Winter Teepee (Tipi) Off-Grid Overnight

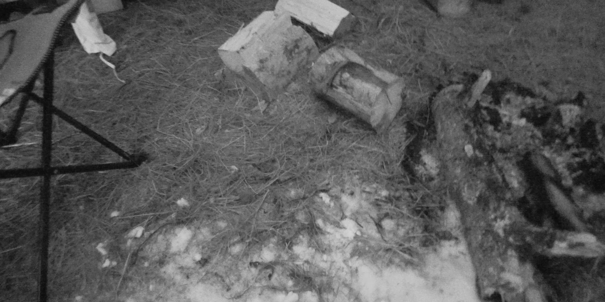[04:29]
But we're going to have a fire. Got a little bit of wood.
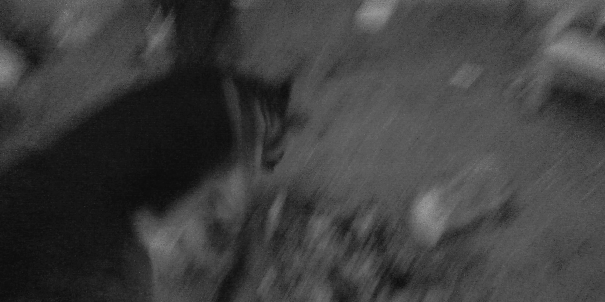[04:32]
Going to have a fire.
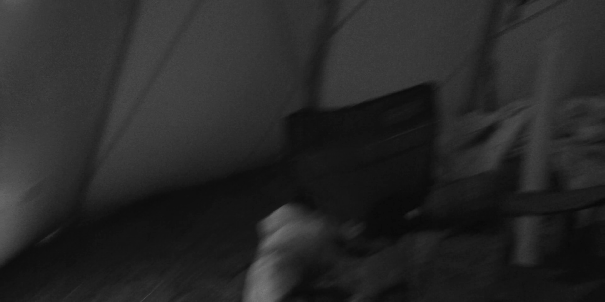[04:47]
But overall, it's livable.
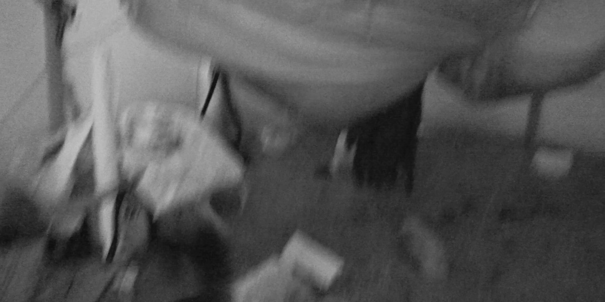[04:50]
Oh, don't take the firewood, Finn.
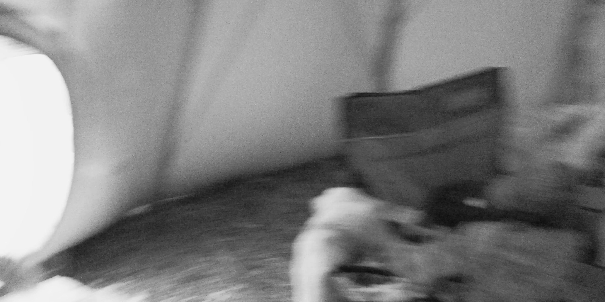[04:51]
Bring the firewood back. Bring it here, please.
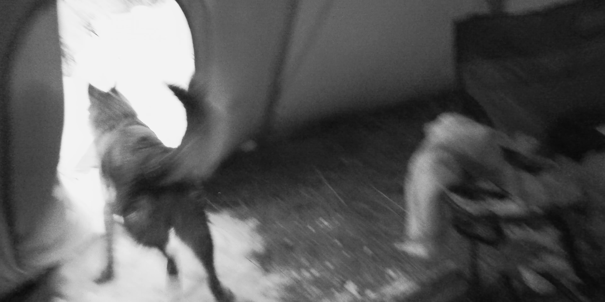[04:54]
We need the firewood. Thank you.
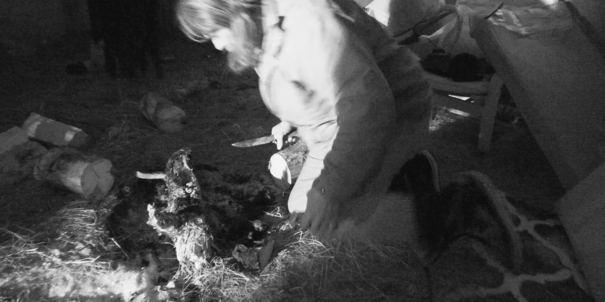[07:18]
So the charcoal just seems to be too damp, so I'm going to have to cut some shavings off the log here. The charcoal, it absorbs moisture, that's the problem. There we go. Keep going.
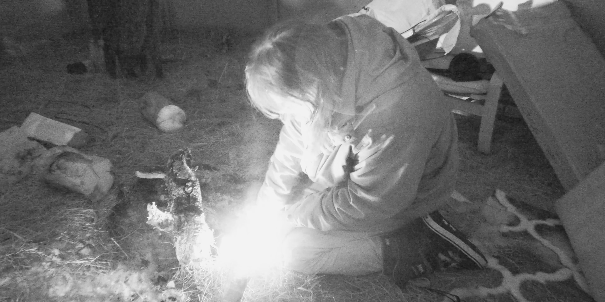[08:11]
There we go. Okay. Not concerned now.
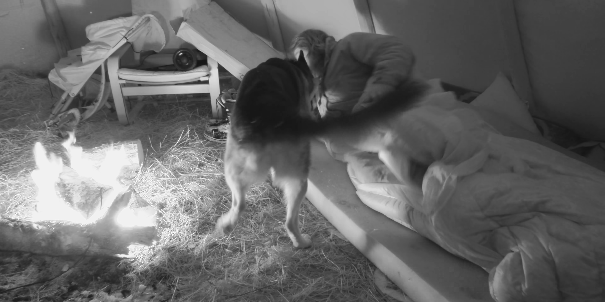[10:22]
bedtime. Yeah. What a good boy.